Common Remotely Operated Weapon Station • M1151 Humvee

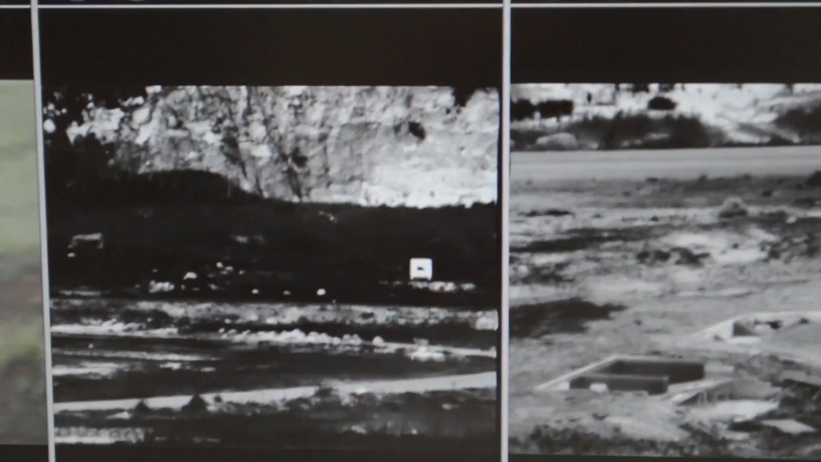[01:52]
Deadline, fire, it's good, fire. On the way. There it is. On the way. On the way. You're right. Kill, kill, kill. Which one? Right target. On the way.
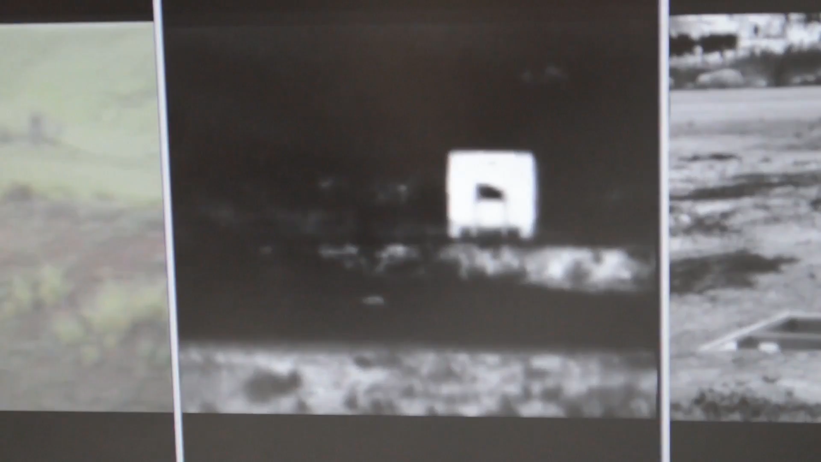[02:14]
Deadline, fire, it's good, fire, on the way. Kill, kill, kill. Defearing, defearing. Deadline, fire, it's good, fire. Deadline, fire, it's good, fire.